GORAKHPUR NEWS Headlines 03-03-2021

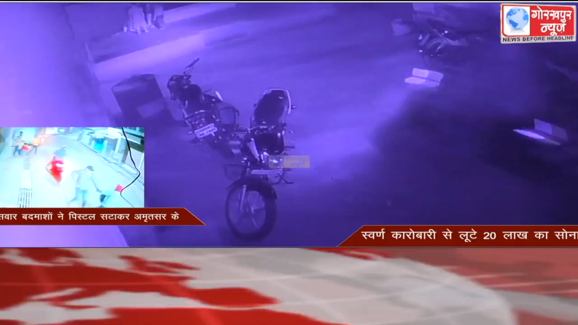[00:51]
राजभार थाना छेत्र के पांडे हाता के पास मंगलवार की देई रात स्कूटी सवार बदमासों ने पिस्तल सटा कर अमिस्तर के स्वन कारोबारी से लूटे 20 लाग का सोना सीची टीवी में कैद हुआ पूरा मामला तफ्तीस में जुटी पुलिस